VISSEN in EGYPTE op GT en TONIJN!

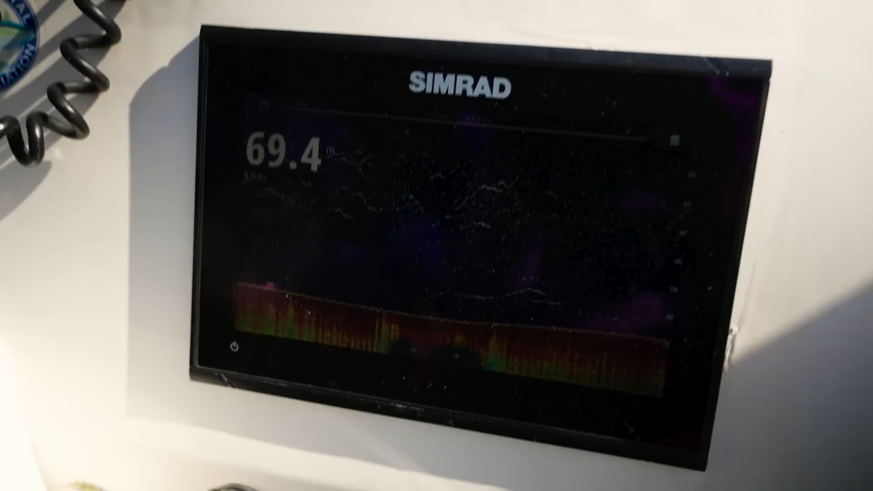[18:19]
The small spots, that's the bait fish, and the big lines, that's the yellowfins. Imagine all of these are, it's a lot of yellowfins, man.
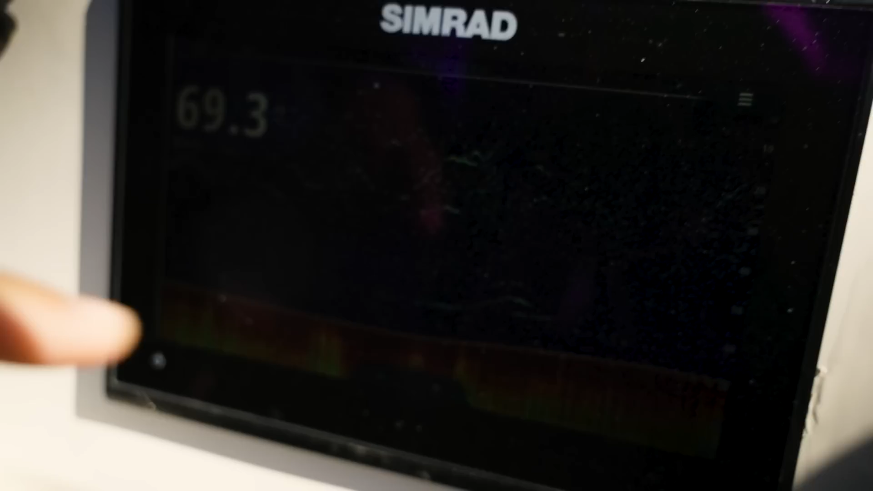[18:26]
But it's hell for the bait fish right now. Completely. Yeah.